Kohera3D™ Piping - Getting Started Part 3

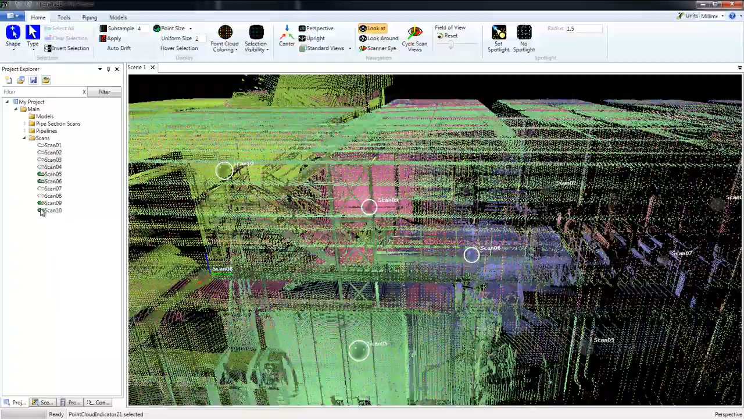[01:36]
And if we take a look at these spheres, for example, this one here,
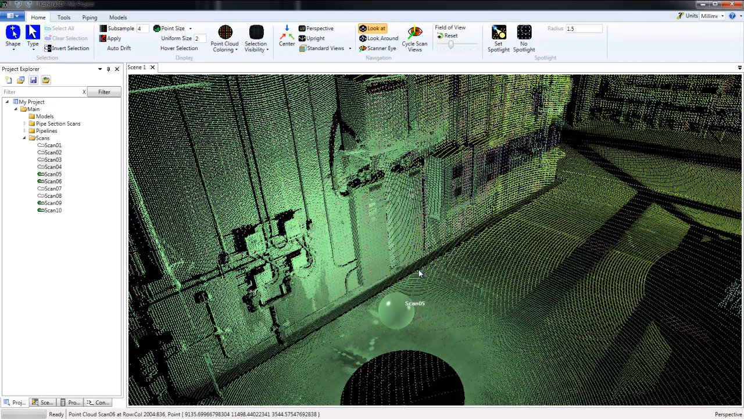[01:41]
Scan 5, the sphere is green, which matches the display color of that particular scan.
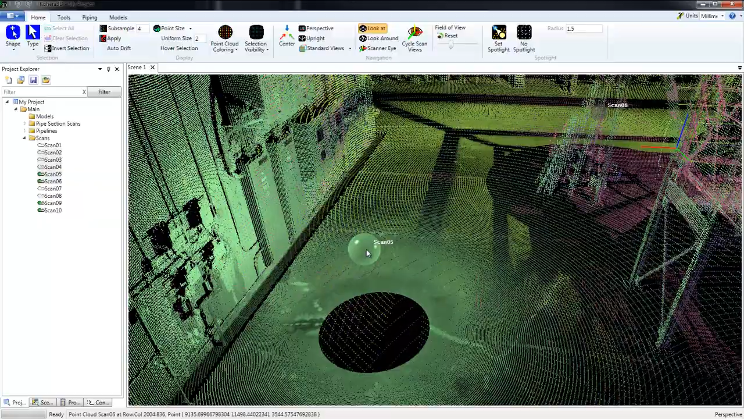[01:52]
We can center on a scan indicator by clicking and then pressing C on the keyboard,
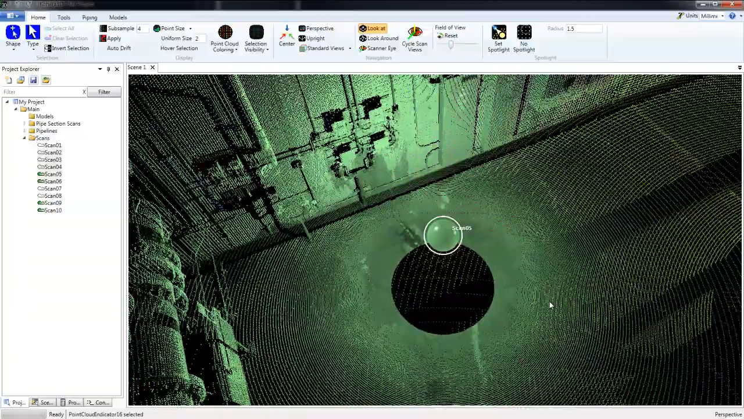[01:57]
and that will center the camera on the location where the scan was taken.
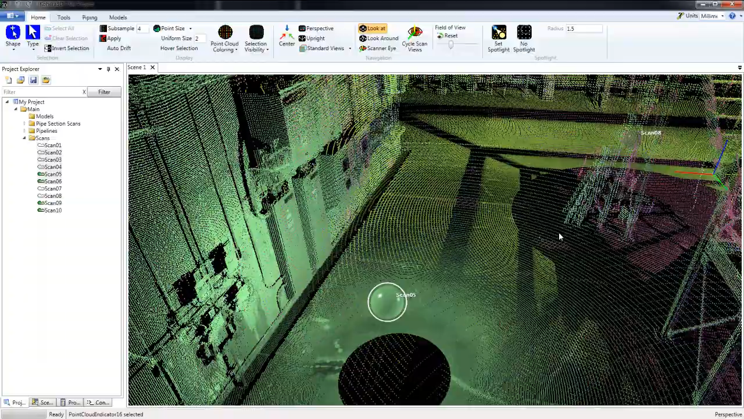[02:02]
We'll notice the scans that have not been loaded, such as Scan 8, is still gray.
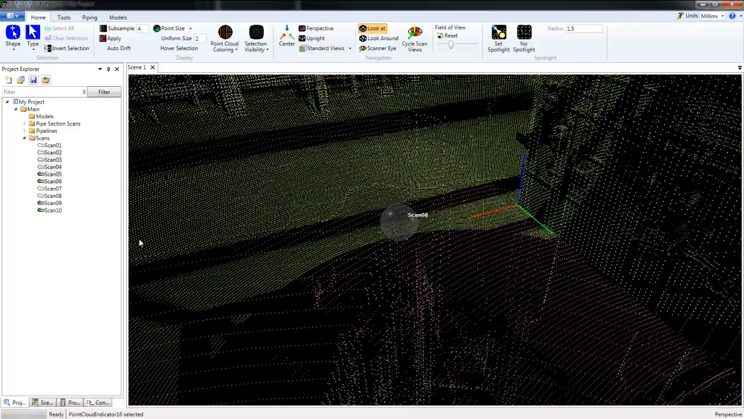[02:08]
We can see it has not been loaded here.
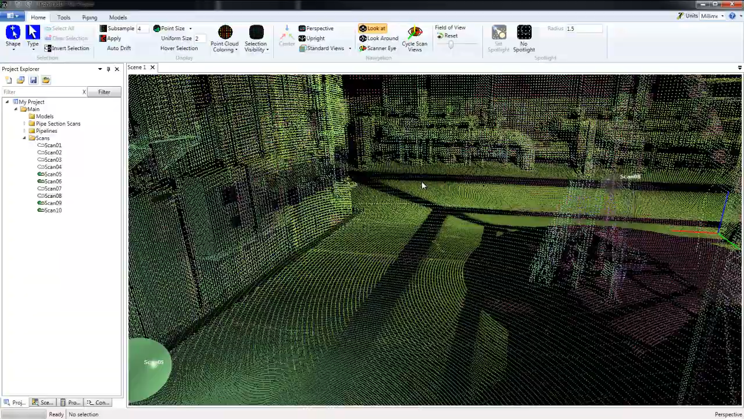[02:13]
To hide the indicators, simply right click and choose Hide Scan Indicators.
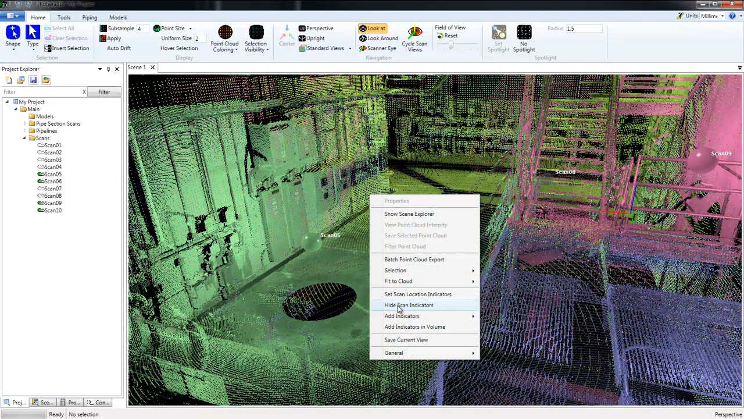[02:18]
I'm going to select the Scans folder and add the remaining scans.
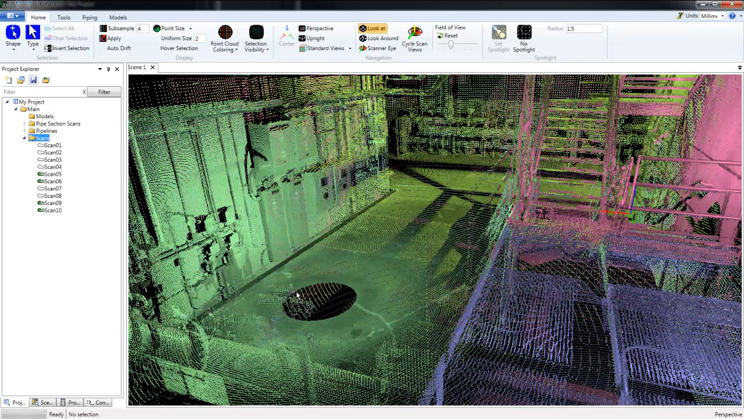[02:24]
Next, we'll take a look at the Scene Explorer palette.
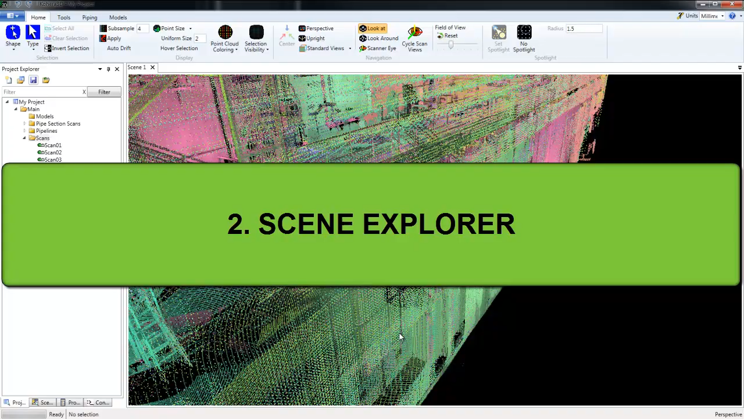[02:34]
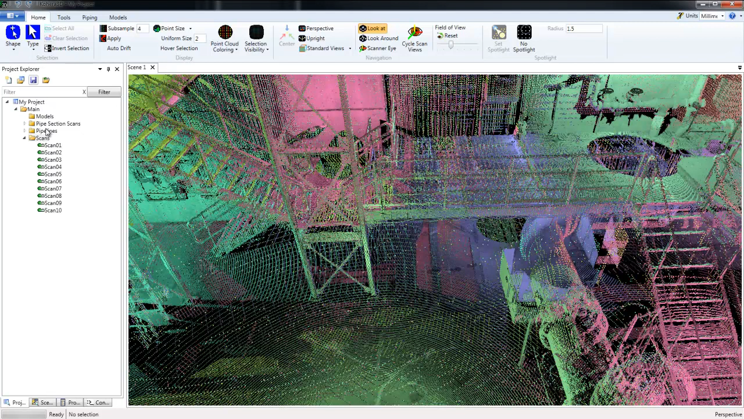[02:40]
So first, I'm going to select the pipelines here and drag and drop that into the scene window. And we can see here I've created a center line off an existing pipe.
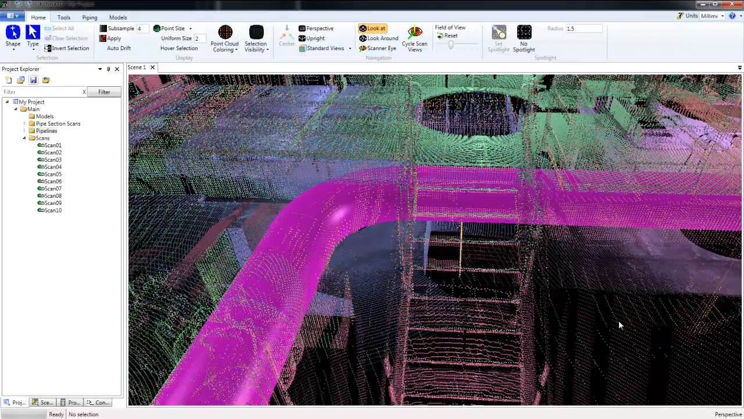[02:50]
So now let's move over to the Scene Explorer palette. And if you don't see that on your screen, under Tools, click Scene Explorer. And here we can turn items on or off, such as all of the scans.
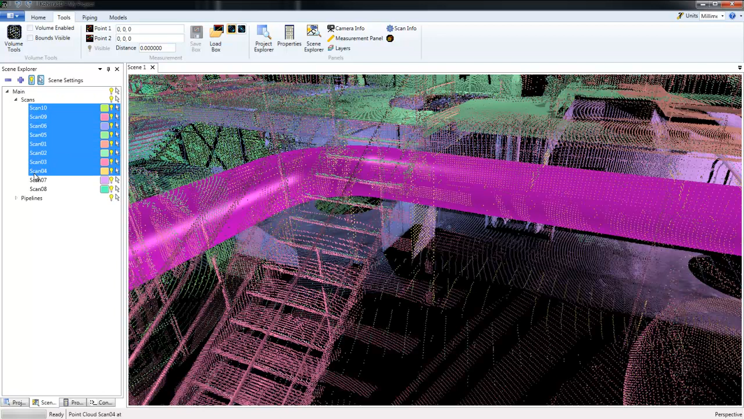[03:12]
We can turn off individual scans, and we can do the same thing with our pipelines. Turn that on or off. And if we have multiple pipes, turn those on or off individually. Next we're going to look at loading a model file or an OBJ file.
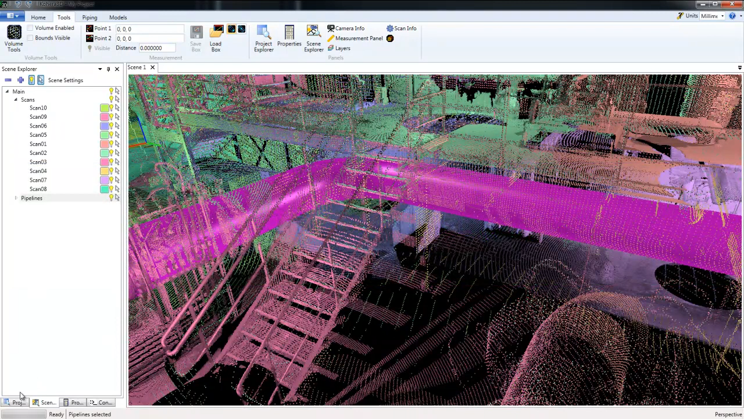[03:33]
So first I'm going to move back to the Project Explorer. Now here I have a folder called Pipe Section Scans. So let's double click on the first one, and that will create a brand new scene.
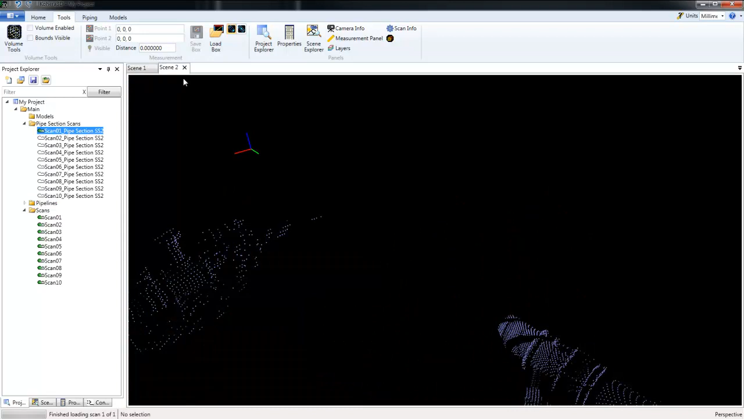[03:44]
And I'm going to drag and drop these scans into the scene window.
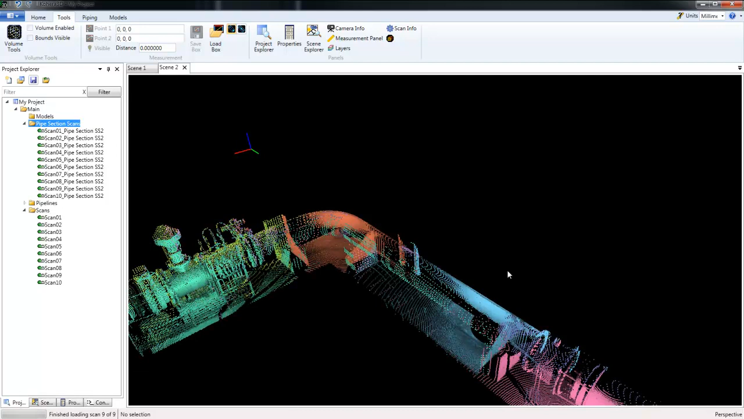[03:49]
So what we see here is just a portion of the scan data from Scene 1,
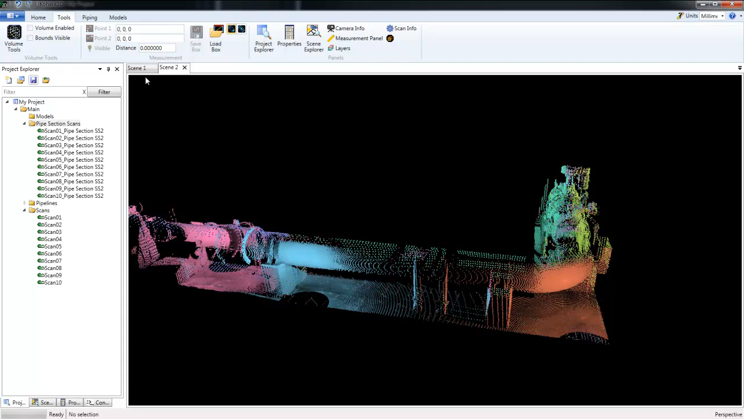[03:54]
where I took this particular pipe and using the selection tools,
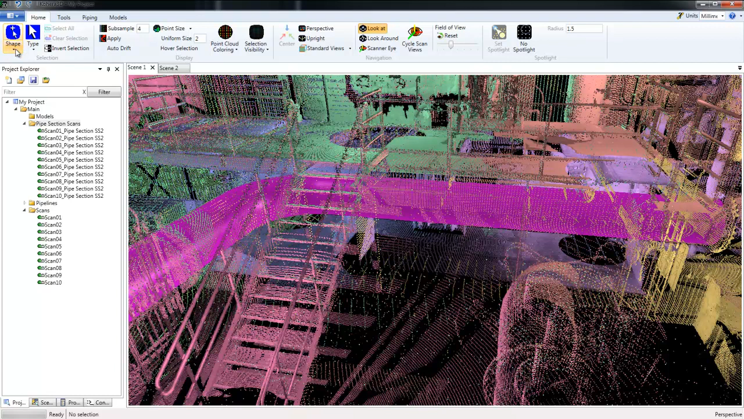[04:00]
I selected an area of pipe and exported that. And that's where we get this scan data section here.
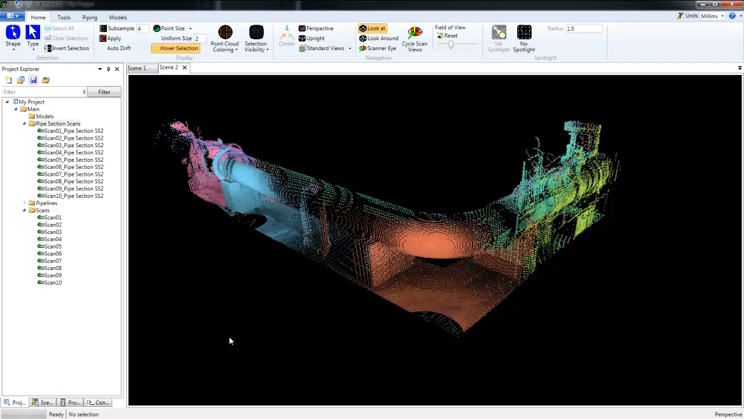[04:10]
So let's select our pipelines and drag and drop that into the Scene 2.
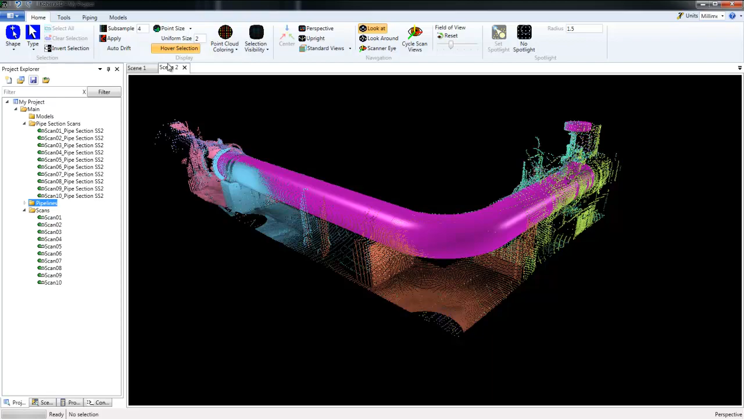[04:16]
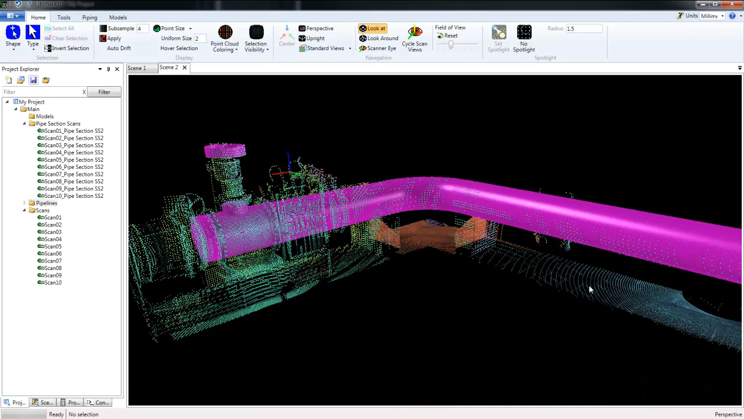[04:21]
Now I took these center lines and exported them as a DXF file.
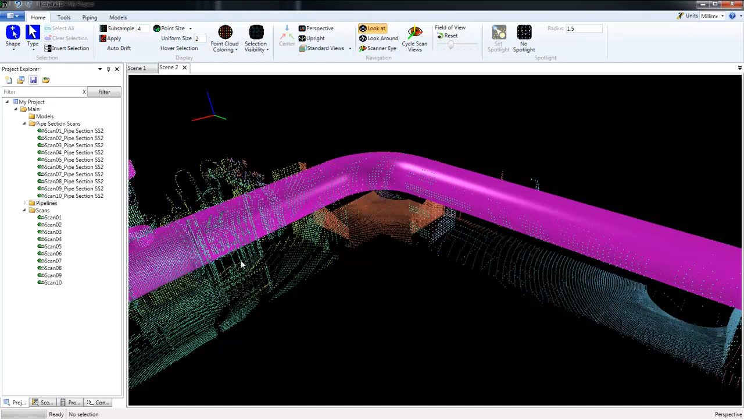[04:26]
And when I did so, I brought those into Autodesk's Plant 3D. And we can see the center line here. So let's turn off the point cloud and the pipe model.
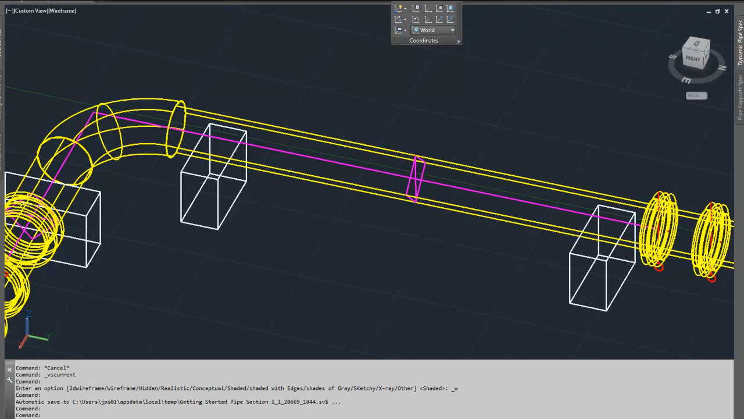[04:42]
We can see our center line.
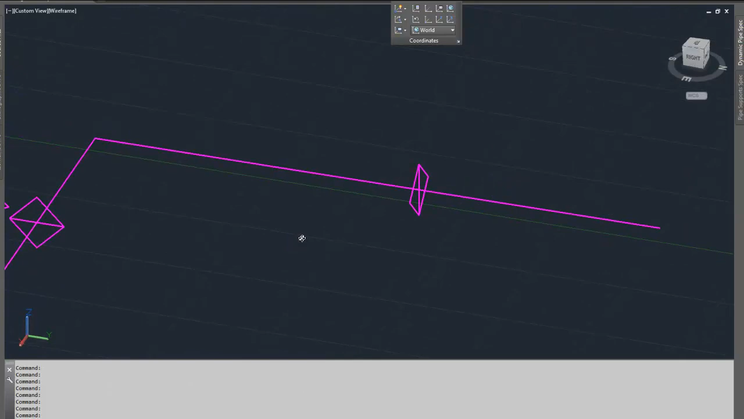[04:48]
I'm going to turn the point cloud back on. That was also exported from Cohera 3D Piping. This was as a TXT file and then brought into ReCap and then imported,
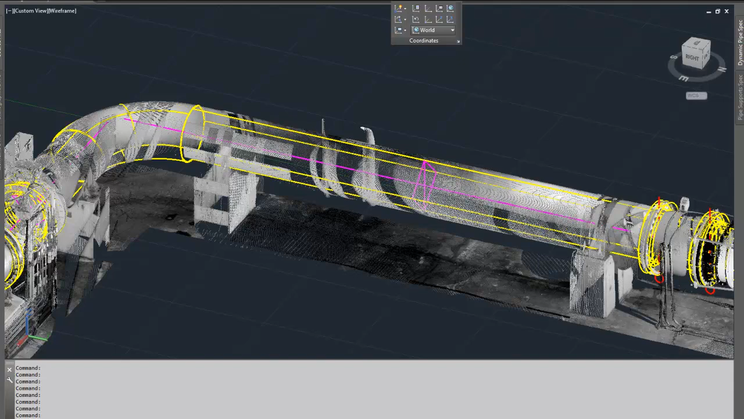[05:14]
obviously, into Autodesk Plant 3D. So using the center lines from Cohera 3D Piping, then created a pipe model, including the supports.
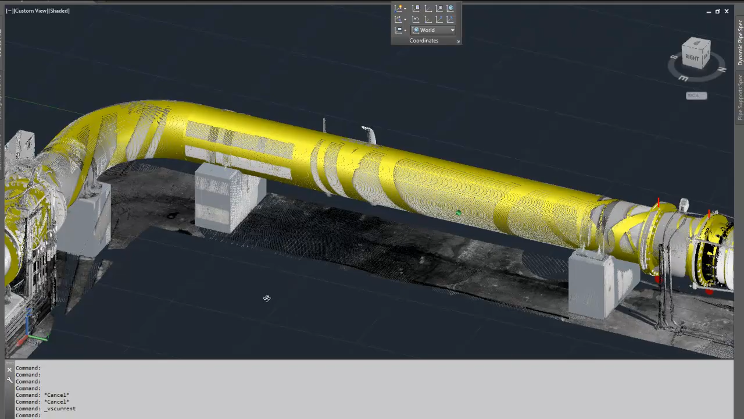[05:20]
Then I took this and exported it as an OBJ file.